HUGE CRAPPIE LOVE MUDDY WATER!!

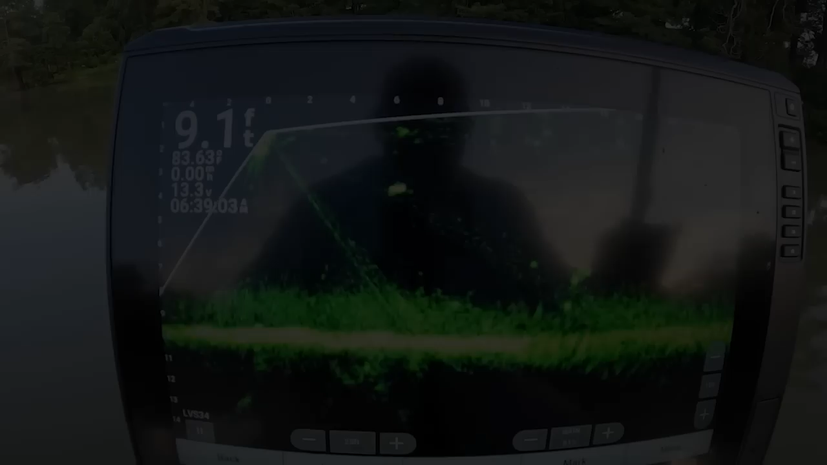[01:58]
On screen: depth 9.1 ft, water 83.63°F
Y'all stay tuned Alright guys, look like we got a crappie right there A lot of that stuff you see at the bottom, that is the thermocline Uh, that is not shed,
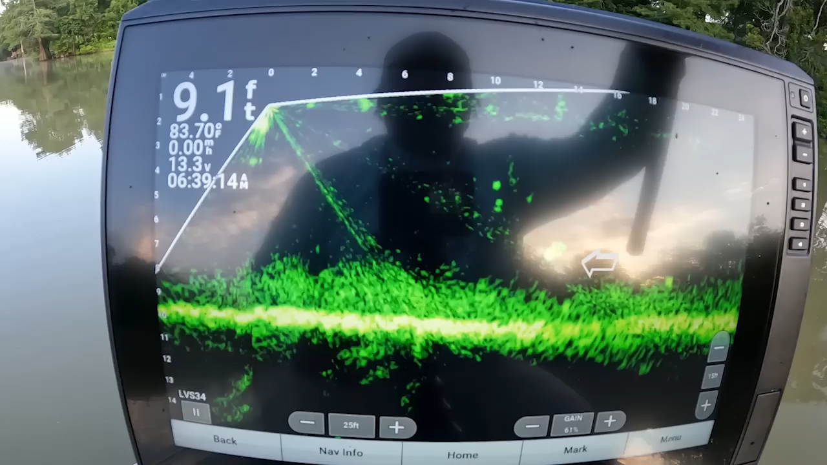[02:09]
On screen: depth 9.1 ft, water 83.70°F
but that is a crappie sitting right there We're gonna see if we can get on it right here We're in some shallow water and it is muddy He see it. Let's see if he get it. He coming Bang! He got it.
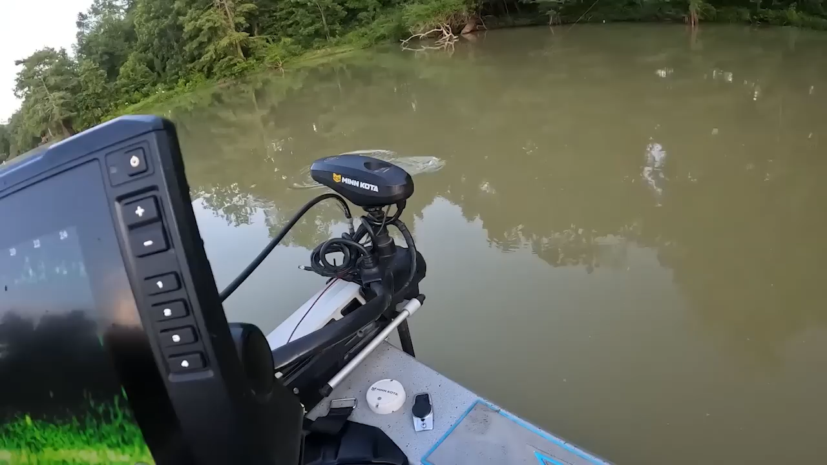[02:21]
That's a good fish too Good crappie Muddy water, baby Ah, don't flip it Shallow water We're in about nine foot of water Uh,
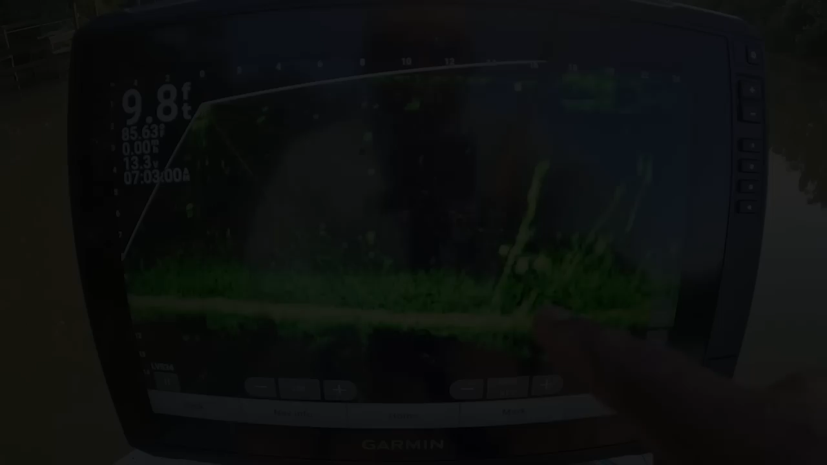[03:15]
On screen: depth 9.8 ft
Got a little trash on my jig I went to a little Smaller 30 second ounce jig that I made a while ago Uh, they short striking it Missing it a lot So
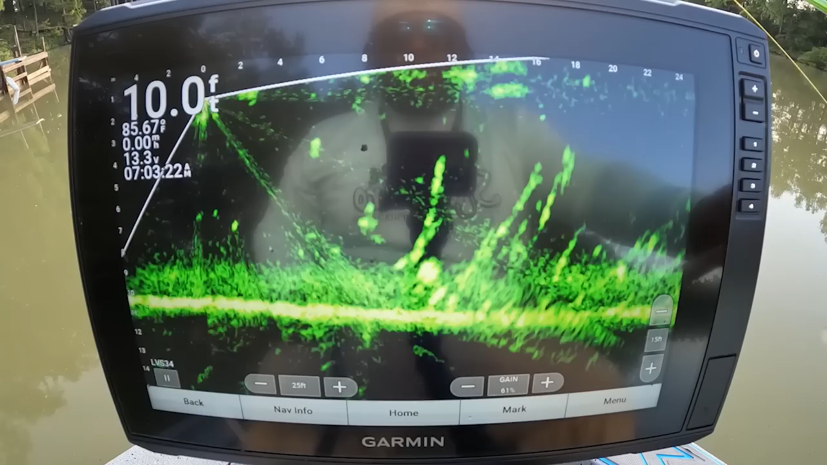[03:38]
On screen: depth 10.0 ft, water 85.67°F, speed 0.00 mph
That's a little small and I ain't even snatch it on that one I seen him come get it I ain't even want hooks at him I'm gonna try this other one that's down here There he go right there, let's see if he see it
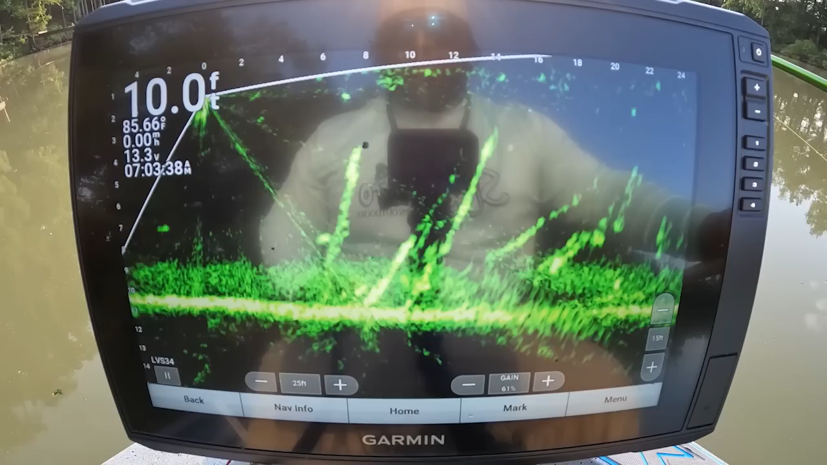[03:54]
On screen: depth 10.0 ft, water 85.66°F
That's a small one too, get back
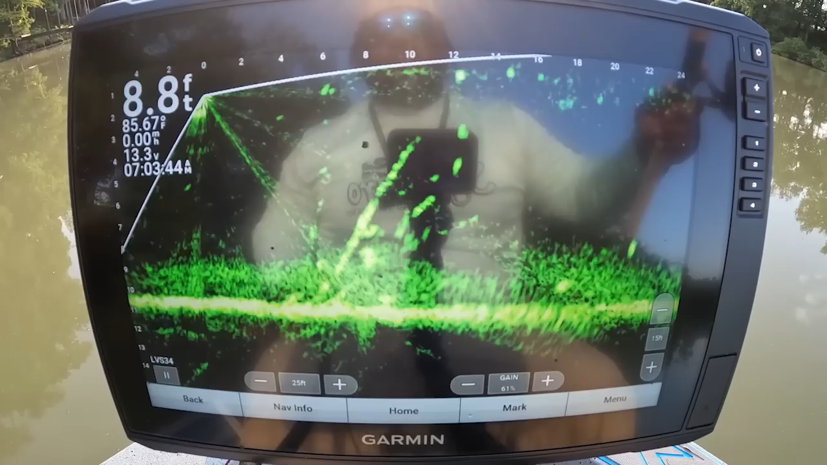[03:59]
On screen: depth 8.8 ft, water 85.67°F
Try this big one sitting right here Come on see it bud You see it, that's what I'm talking about Oh, they getting off How y'all getting off I gotta be short striking me Why are y'all short striking me like that this morning? There's another one down there, we just drop it and go Drop it and go guys
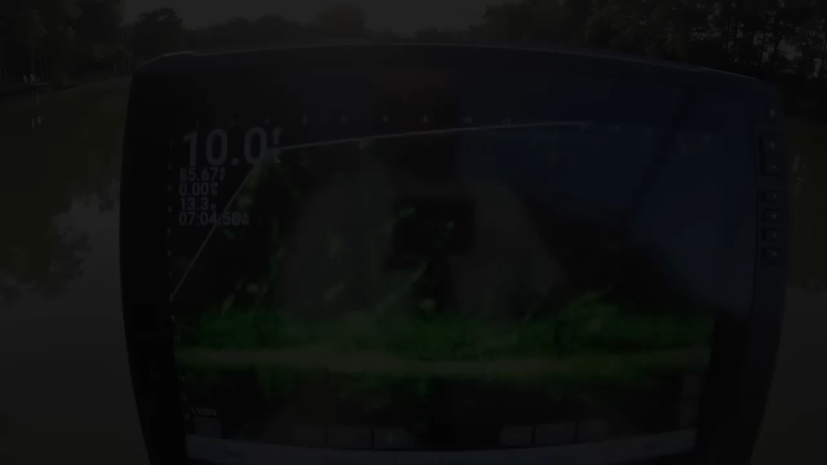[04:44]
There's a lot of them down here guys Just gotta get the Try to pick the big ones out
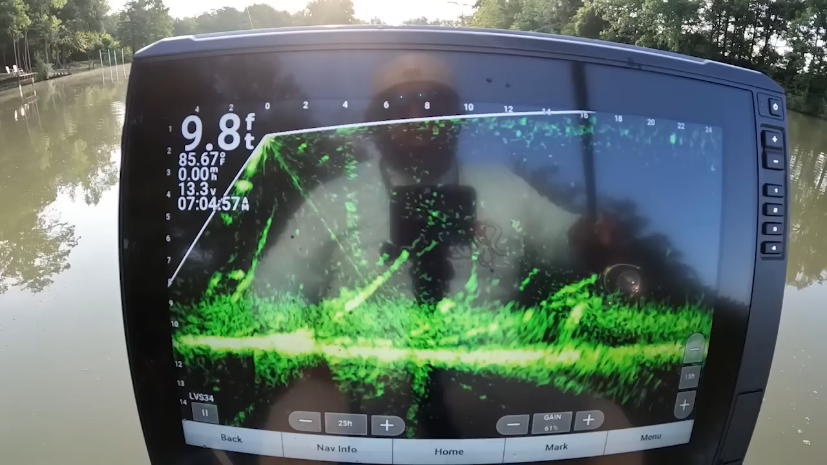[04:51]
On screen: depth 9.8 ft
That's when I look closer to the boat Sitting right there I'll try that one He see it too
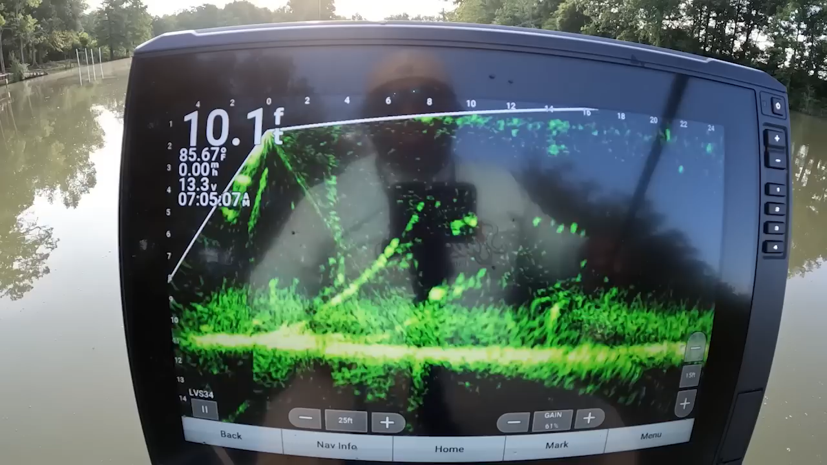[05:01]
On screen: depth 10.1 ft, water 85.67°F
Turned away, well we're gonna try this one now The other one turned away Good look right here He see it, he couldn't take it
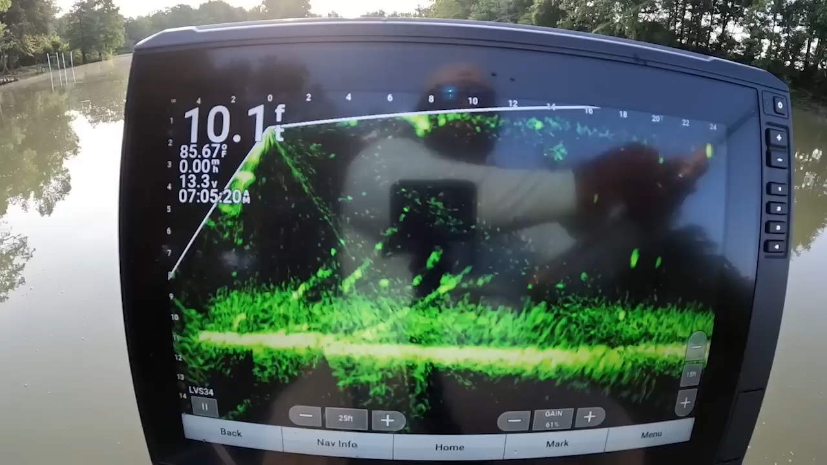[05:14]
On screen: depth 10.1 ft, speed 0.00 mph
Come on in here buddy I think them bigger fish should be all sitting in open water though
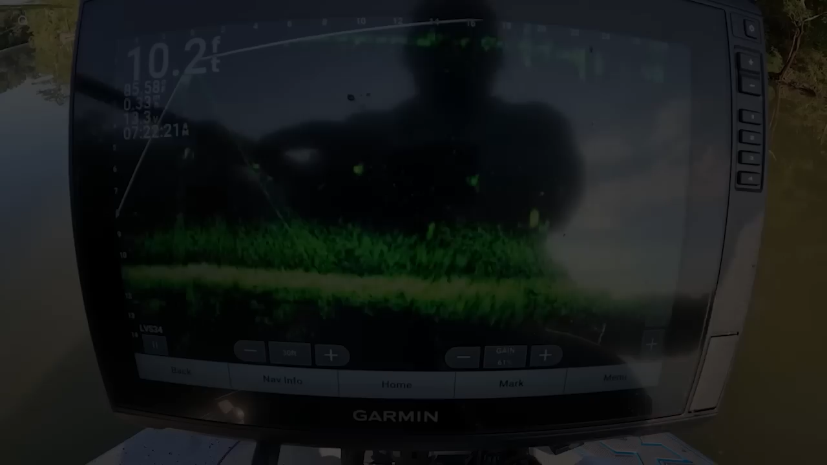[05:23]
Should be good Let's see if he come, he coming He coming
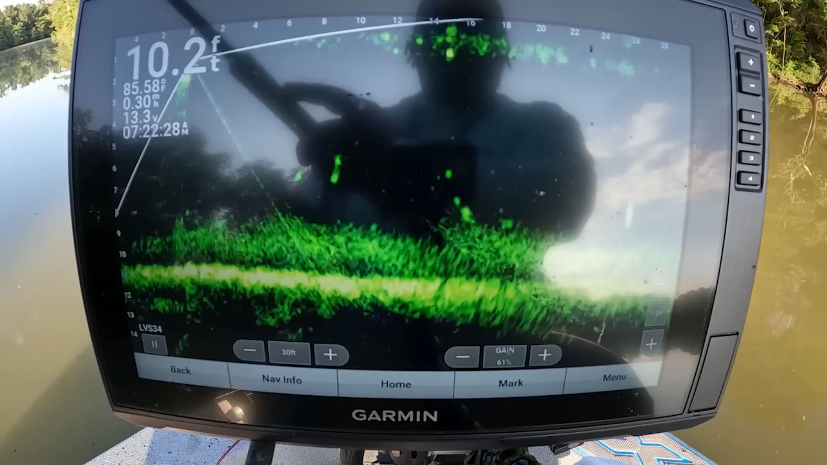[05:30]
On screen: depth 10.2 ft
Bang It's another one there too
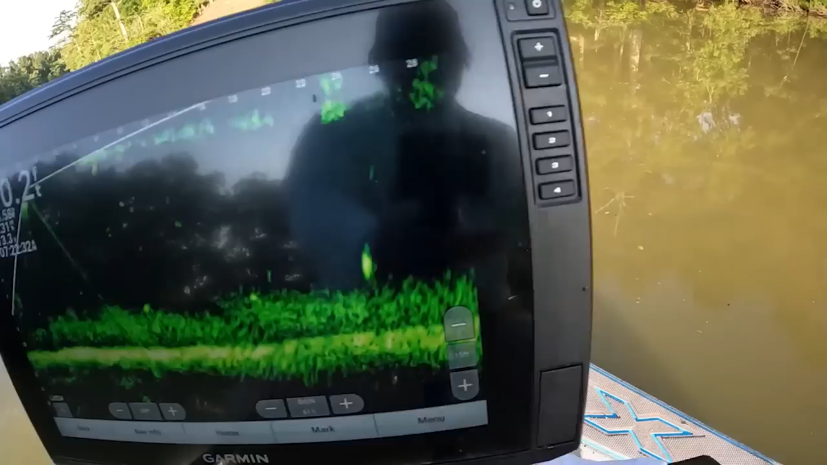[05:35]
It's another one there looking He looks a little bigger Don't flip that junk